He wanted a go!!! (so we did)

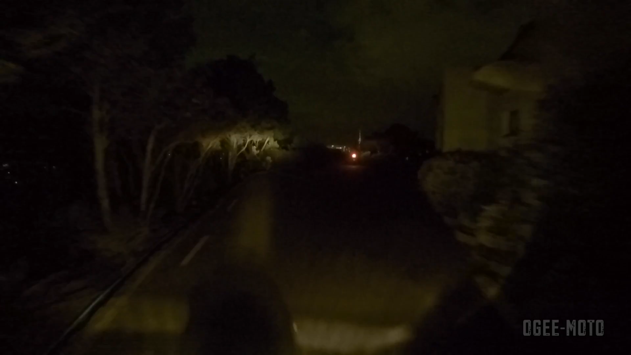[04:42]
This is what people trek miles and miles to see. The cabbage trees.
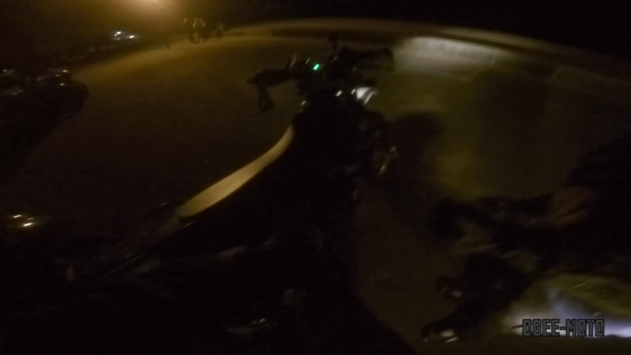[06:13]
Hopefully we'll get a red light.
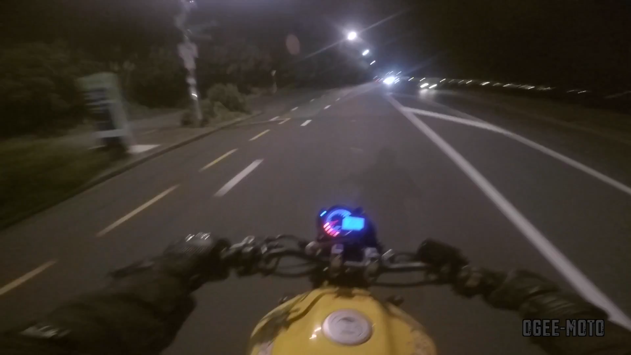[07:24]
Wow, that's incredible. The DRZ sort of runs out when it gets up there. So it runs out of breath. This is like, oh yeah. Oh, this is so amazing.
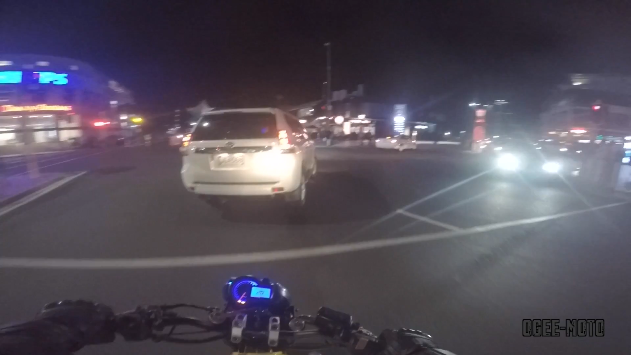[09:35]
Damn, that was a short light.
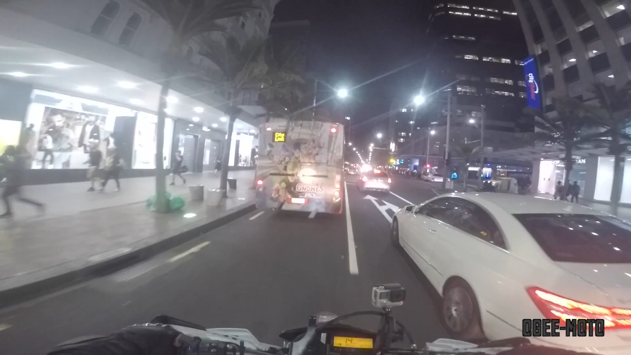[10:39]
How short is that light? There's like three cars.